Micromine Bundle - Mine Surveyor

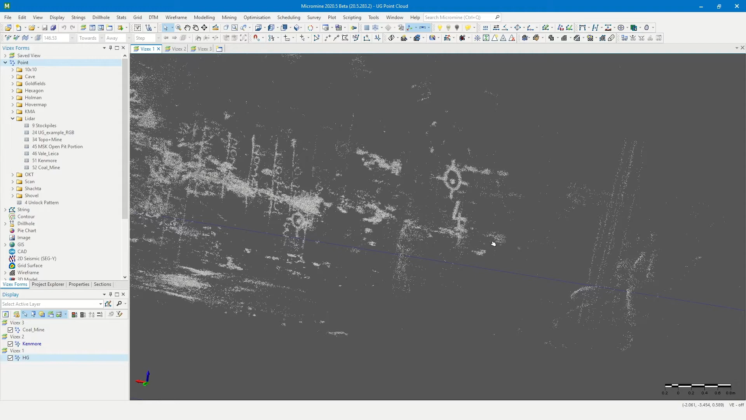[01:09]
create topographical surfaces of exploration regions or generate 3D wireframes of underground working.
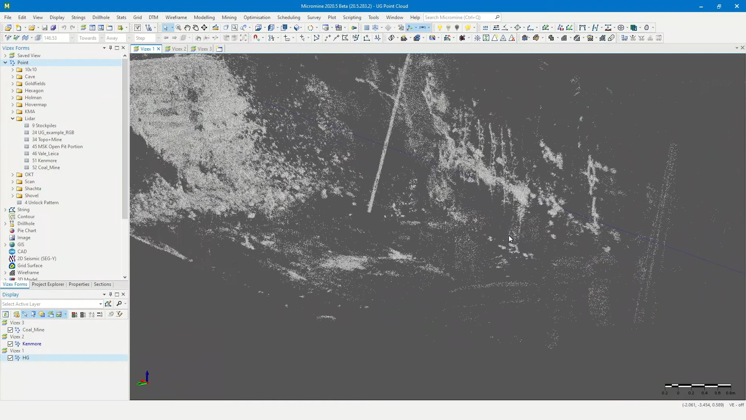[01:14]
Micromine makes your life easy by importing point clouds with its dedicated
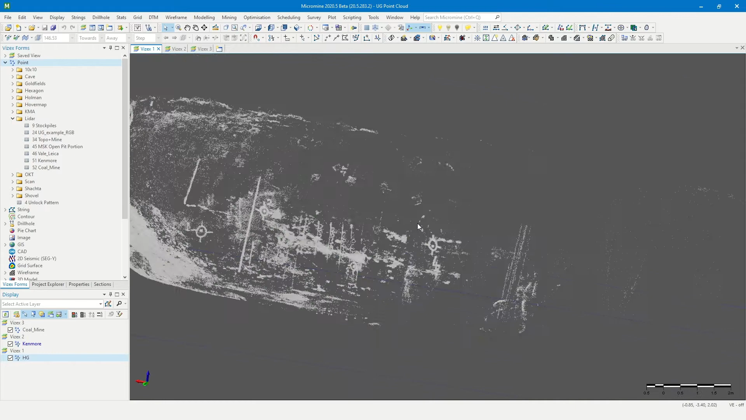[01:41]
The input parameters have been kept to a minimum and on-the-fly down sampling boosts performance while maintaining the integrity of raw data.
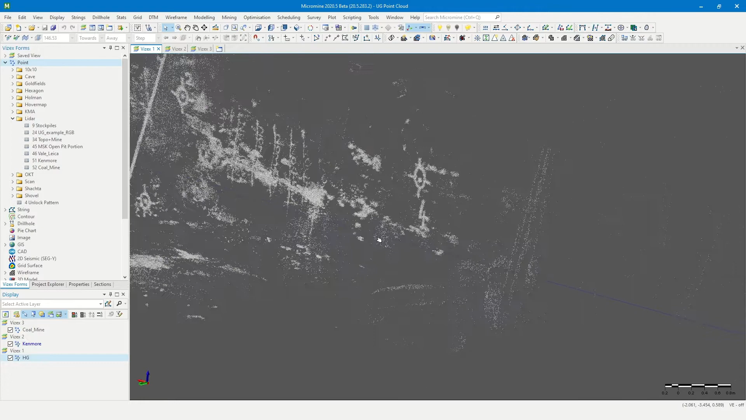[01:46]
As a surveyor, you will likely need to digitize and manipulate strings. So we have ensured that features like polyline tools,
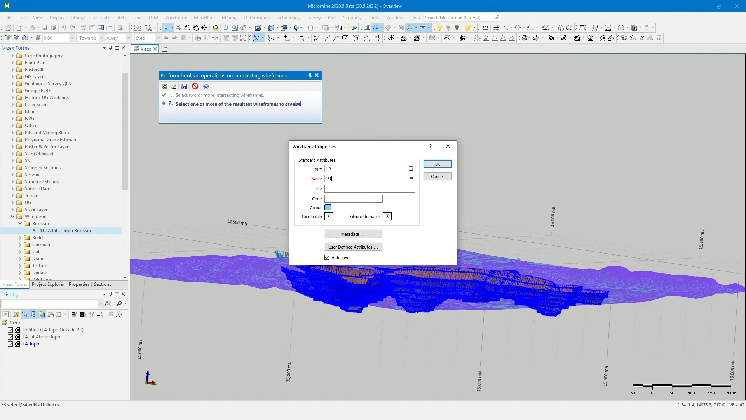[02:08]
Micromine's powerful wireframing tools make the generation of surfaces and solids a breeze.
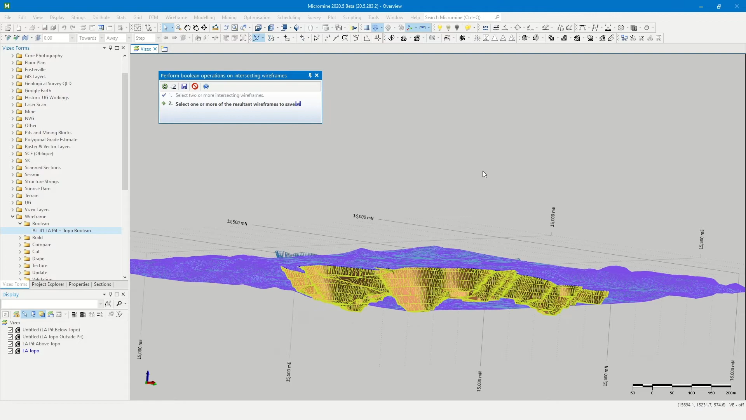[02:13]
DTMs are fast and easy to use thanks to smart controls that allow you to define the boundary of a surface.
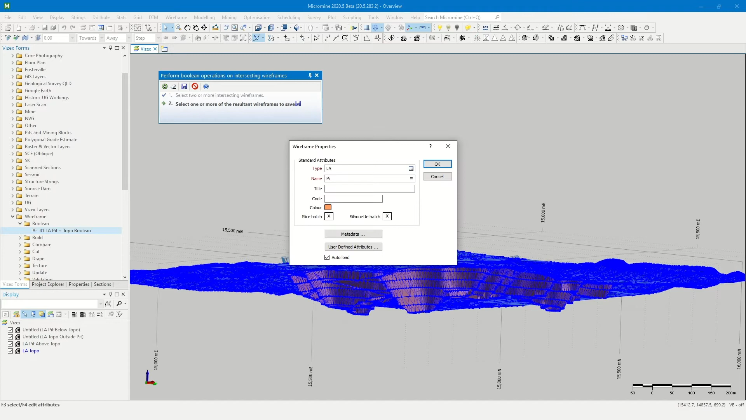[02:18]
There is support for generating terrain features, a vast set of utilities, calculations,
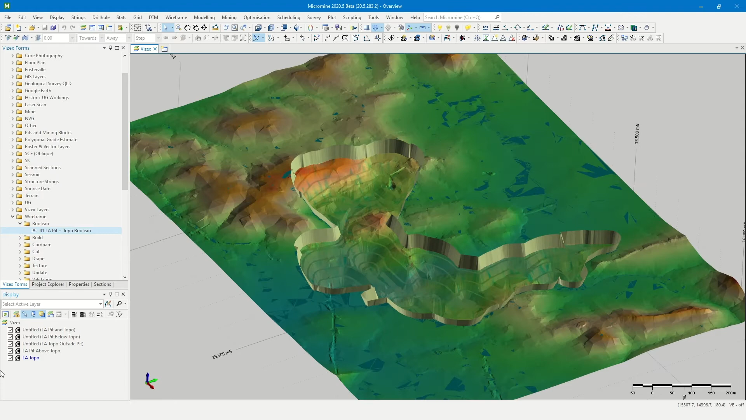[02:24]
validation facilities and boolean operations, making working with triangulations and meshes both robust and efficient.
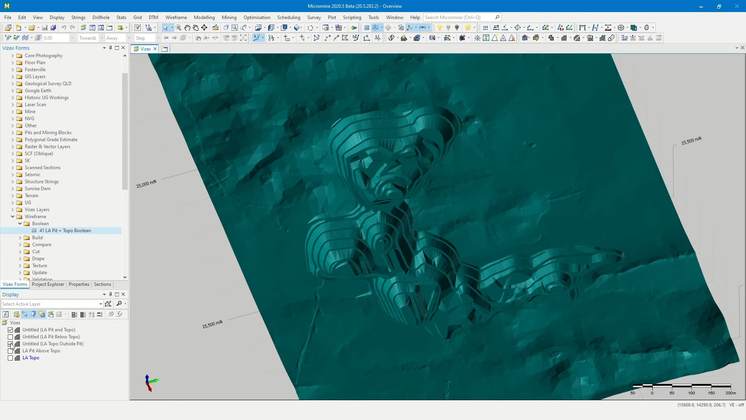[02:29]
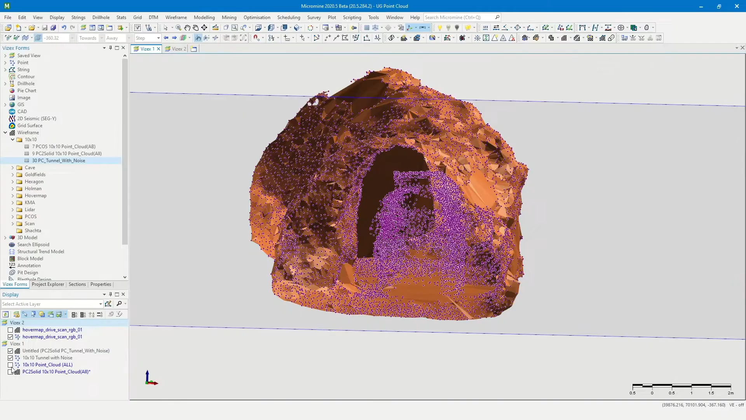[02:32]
You can also create 3D shapes from underground scans to enhance visualization,